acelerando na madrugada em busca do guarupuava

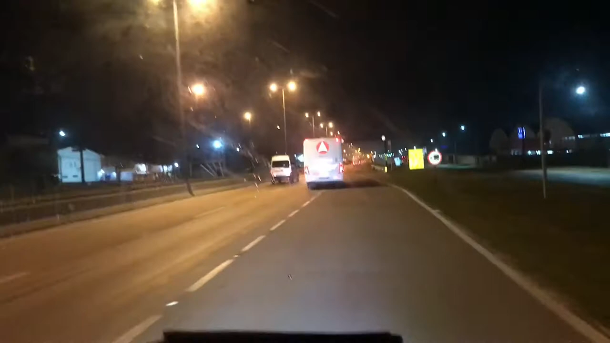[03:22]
Vai deixando o like aí e se inscrevendo no canal se ainda tu não é inscrito, cara. E ativa todas as notificações pra não perder mais nenhum vídeo. Que tá saindo bastante vídeo aqui da hora. Beleza? É. Mas ali. Pessoal. Olha, uma mulher de moto.
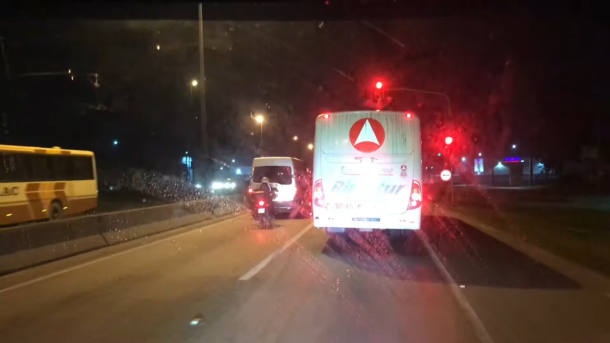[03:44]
Nossa senhora, mas. É muito frio. Um homem mesmo. É um homem. Um congelado. Aham. Das neves. Provavelmente. Nossa, que frio, Jesus.